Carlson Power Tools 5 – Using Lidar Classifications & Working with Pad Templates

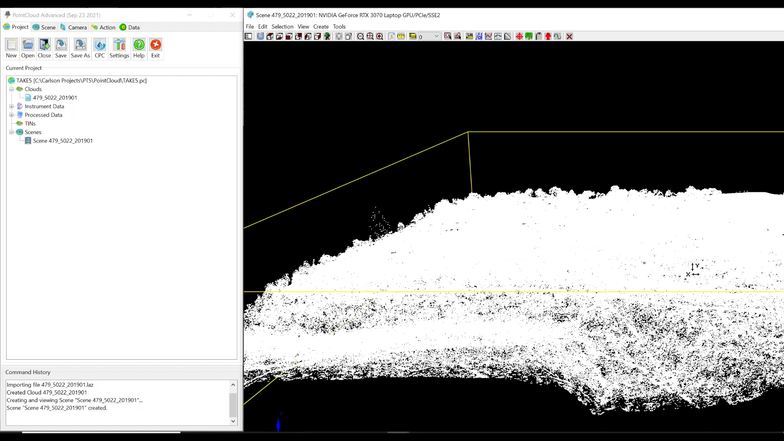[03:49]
So I'll tell you what, I'll do it this way.
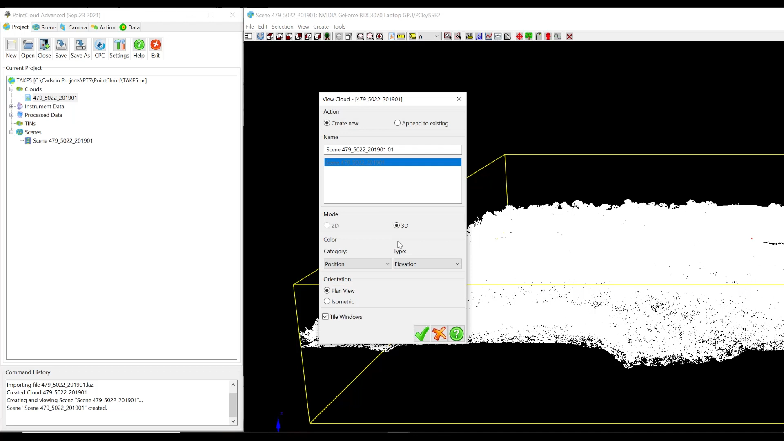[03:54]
I'll double click and use position elevation.
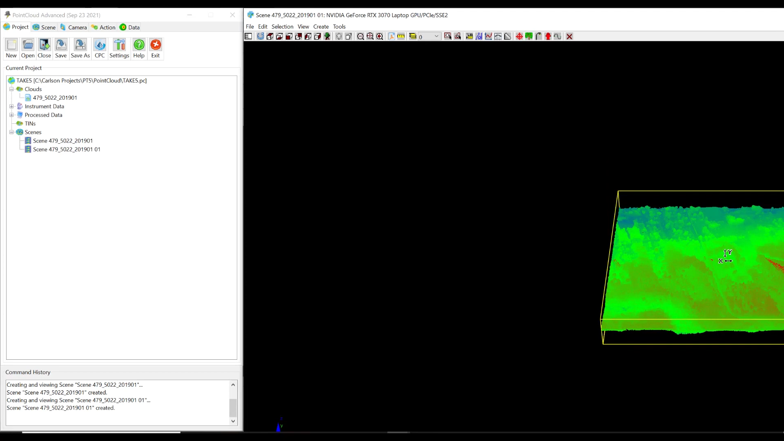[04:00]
LiDAR doesn't have colors like drone photo stuff does. But this is by elevation. But again, what you'll see here, the main thing is you'll see tons of trees. But if I go to the scene, and I scroll down to this secret squirrel spot, here are the regions that were created. It says hide or select.
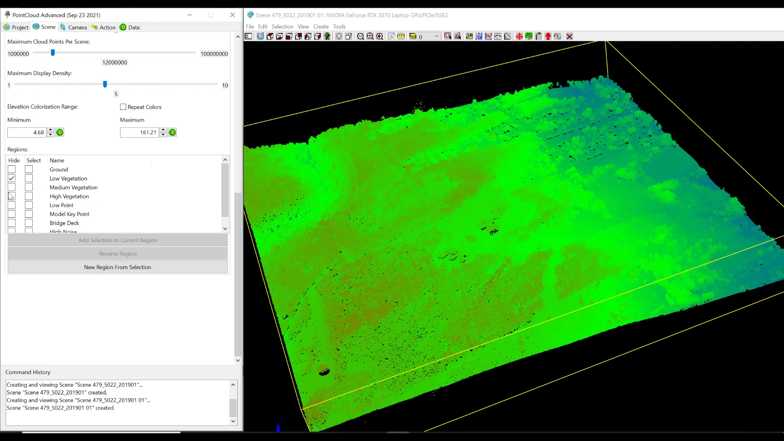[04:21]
So if I say hide, as I go down the list of low vegetation, high vegetation, etc., you'll see the view changing. And what's left automatically is bare earth, basically. All that's left is the ground classified points. Automatically done. That's incredible. Now we do have, of course, bare earth functionality that we can process with.
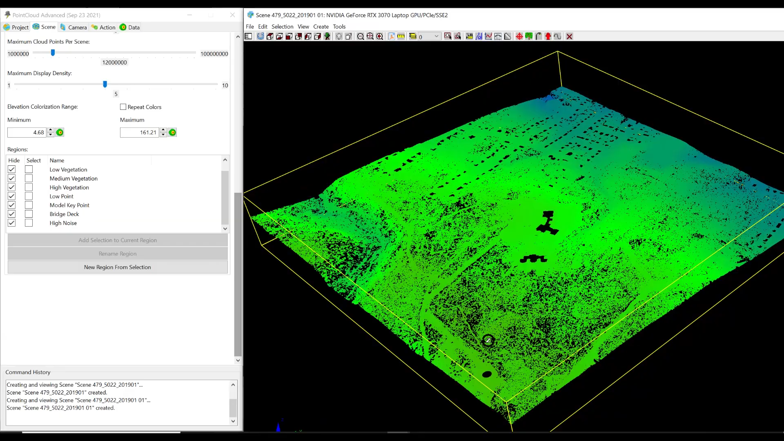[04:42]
But in this case, we don't have to. So we come in here. Now I'm just going to basically say, OK, select the ground. And again, I could take part of this if I wanted to or whatever. And then I just come over here to actions. And I say create a tin. OK. And this is basically a way to very quickly use LiDAR data, if it's classified, to do some special things. Most importantly, in this case,
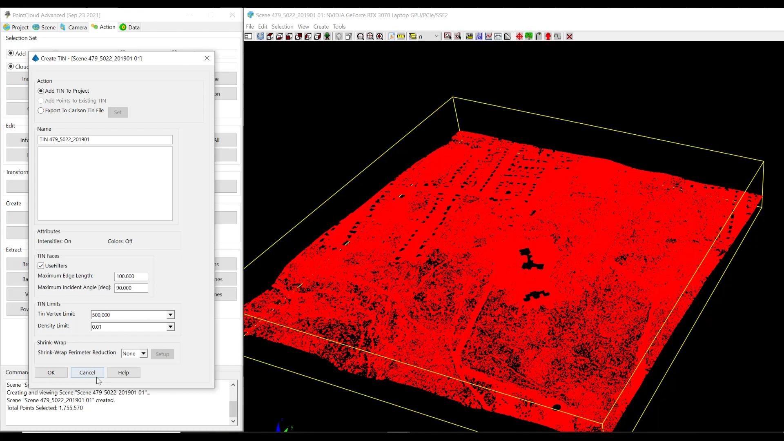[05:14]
is to create essentially a bare earth ground tin from a LiDAR that has lots of other data.
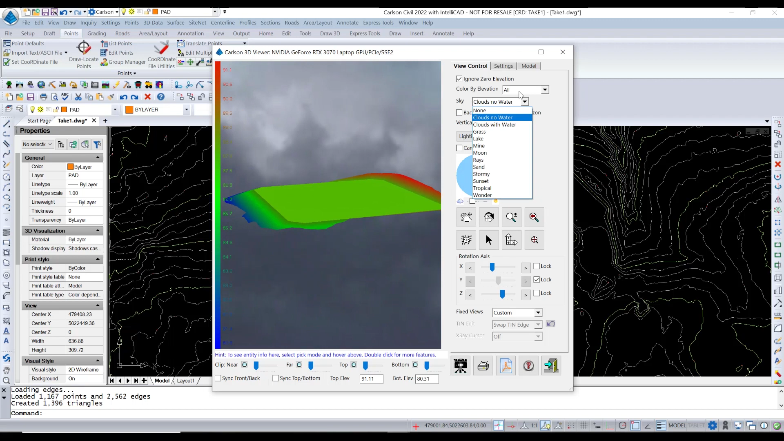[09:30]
I'll say color by elevation, none. And you can just see a little bit better there. So I wanted to introduce you to two things very quickly. There's a lot more and maybe I'll revisit the pad template and show you some more of the options next time. But I wanted to introduce you to that power tool. And I also wanted to introduce you to the idea of using
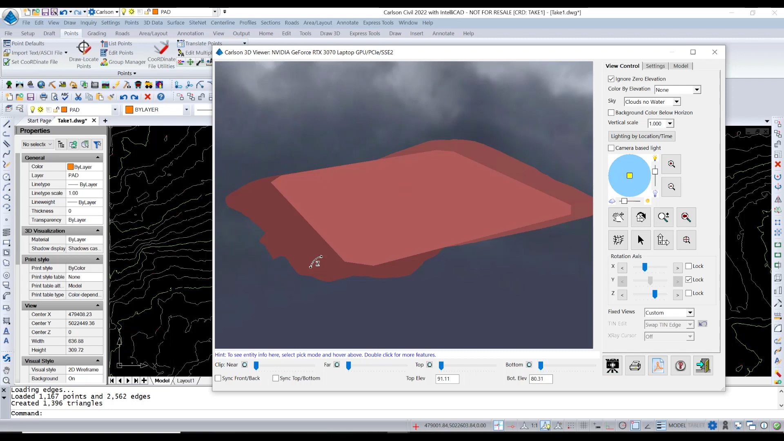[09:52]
classifications in LiDAR to build ground surfaces in point cloud. I hope those were helpful and we'll see you next time.